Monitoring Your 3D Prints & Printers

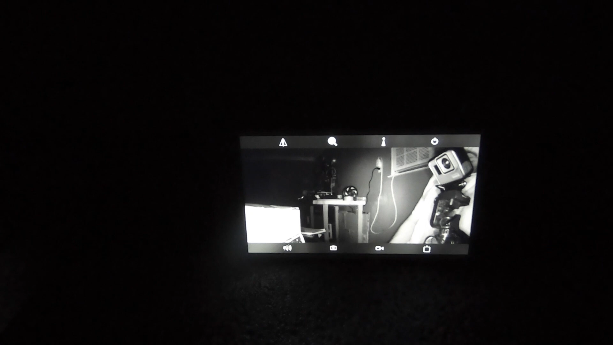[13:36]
So the infrared kicked on and you can see it's still doing a pretty good job.
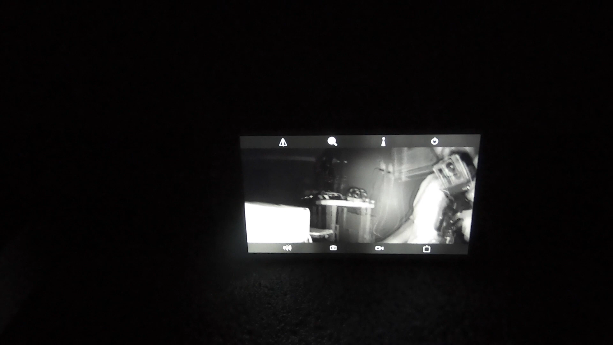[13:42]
Not too shabby. I can still basically see the whole room. No problem. So if you have it directed at one thing, you should be able to get a good view out of it.
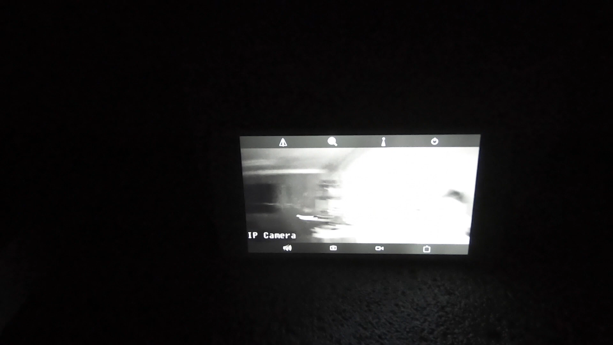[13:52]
There you go. And now just to let you guys know that I am sitting roughly around 30,
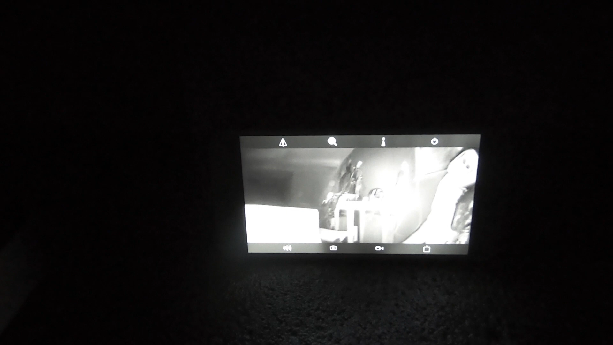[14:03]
40 feet away from my wireless router. So that might affect the Wi-Fi quality as well.
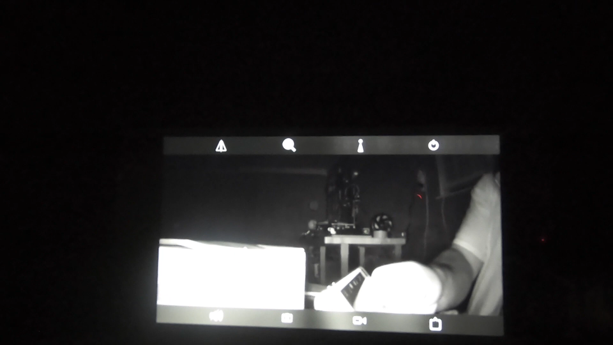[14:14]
Well, guys, that's my review on the SunEyes IP camera, 1 megapixel. I hope you guys enjoyed it and I hope you found it helpful.